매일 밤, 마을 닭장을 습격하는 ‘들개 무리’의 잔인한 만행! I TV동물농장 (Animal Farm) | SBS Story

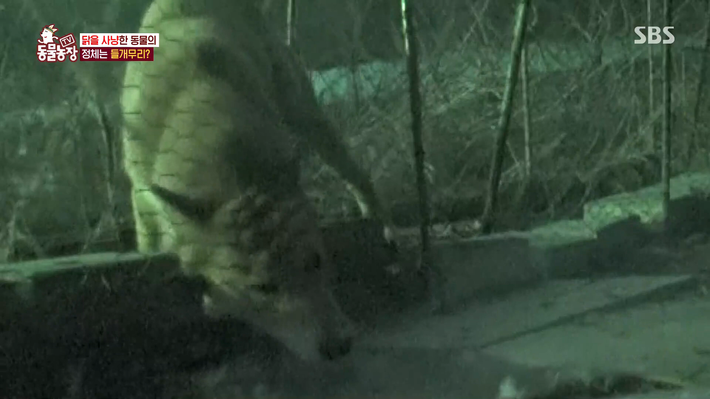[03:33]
그러다 잠시 후 백구가 일어나자 기다렸다는 듯 닭장 안으로 들어가는 황구. 그리고는 단숨에 닭을 물어 숨통을 조인다.